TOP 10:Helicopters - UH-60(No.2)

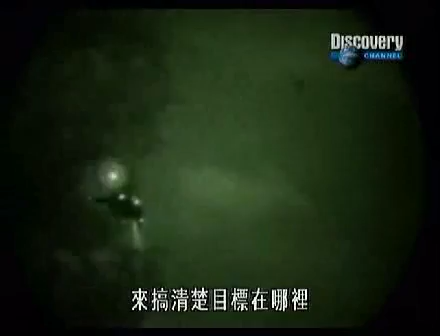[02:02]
the Black Hawk pilot has things like heads-up displays and night vision to get him where he's going.